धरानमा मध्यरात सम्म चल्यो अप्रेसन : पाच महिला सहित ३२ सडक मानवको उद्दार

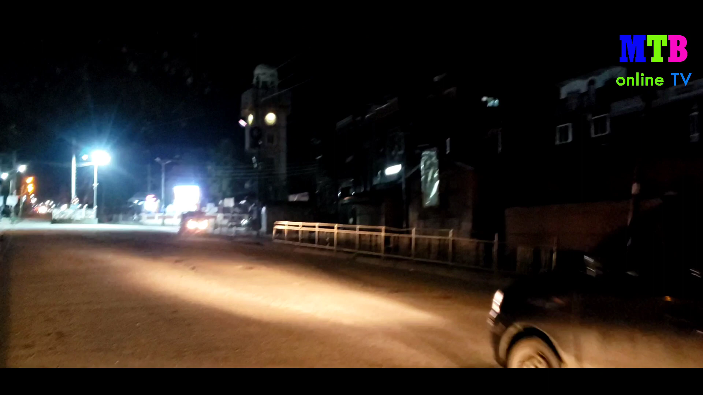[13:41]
अहिले हामी धरानको मुख्य चोक भालो चोकमा गएका छौँ निकै